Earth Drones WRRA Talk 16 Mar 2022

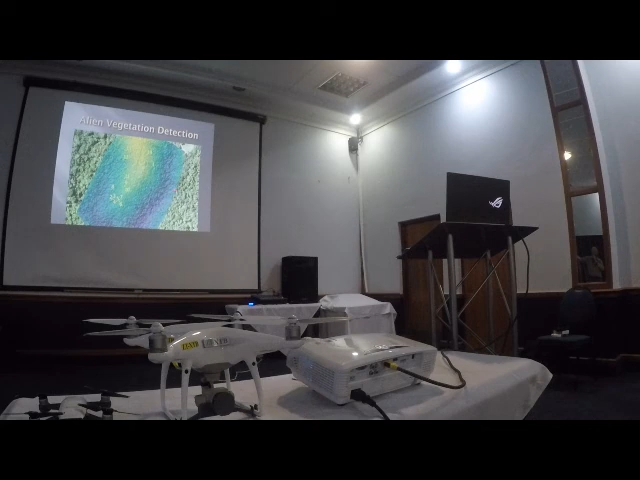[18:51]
This is a representation of the terrain as well. So that's a tributary over there. And you can see where those, those bottles are actually coming up over the property itself. So it helps for planning. It's very, very useful.
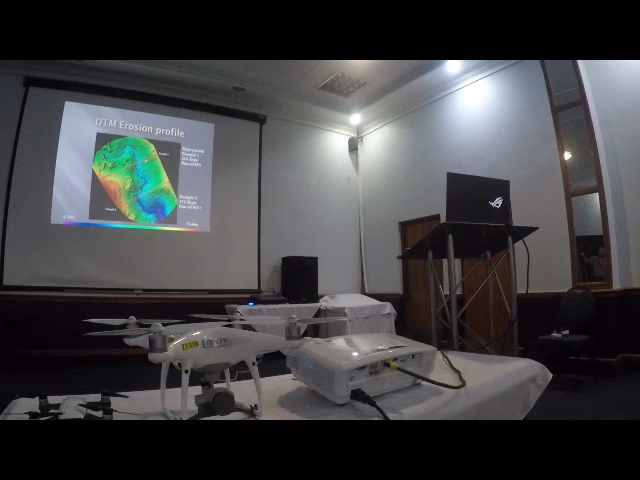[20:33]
So, example one, there's a 22% slope. So that means a very high percentage of runoff. So there's going to be a lot of erosion occurring there. Again, this is underneath alien vegetation. So not a lot of stuff holding the soil back. So if we take a side angle view of that first example, you can see the trees.
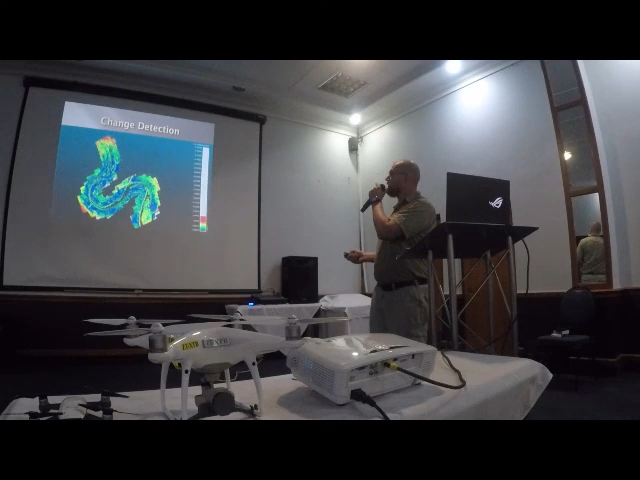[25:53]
And we overlay those point clouds on top of each other. We put the change detection onto the orthomosaic. You can see that there's been an encroachment of that alien species, that Pagmites, by between 90 and 100 centimeters all along the river's edge.